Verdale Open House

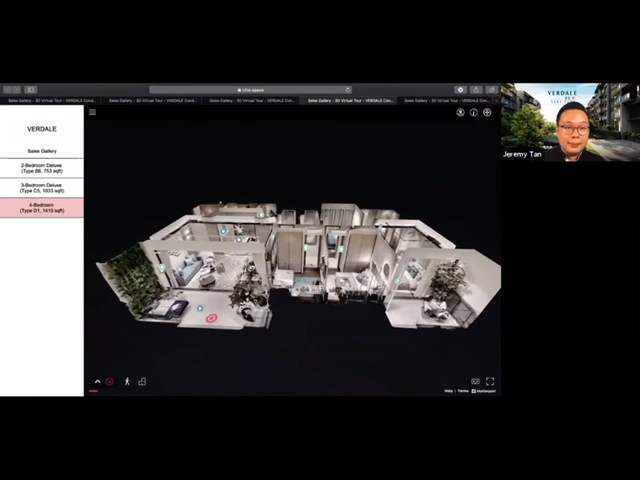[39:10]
Right, so let's zoom in straight to the kitchen area.
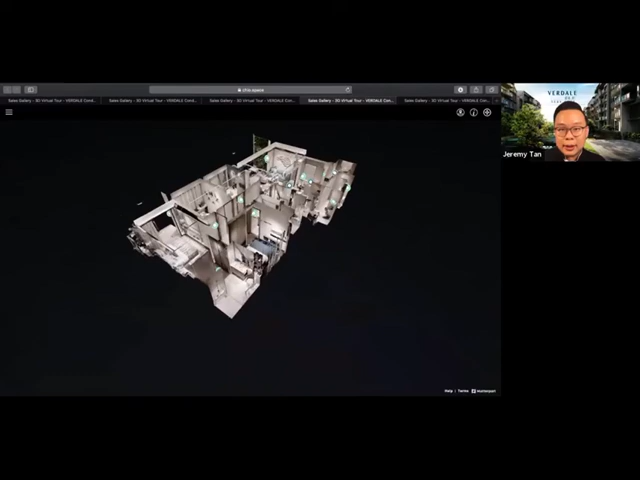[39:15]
Right, so for the kitchen area, again, we'll have the Armadio. Right, we will have the atelier. So for the atelier, it can be like this.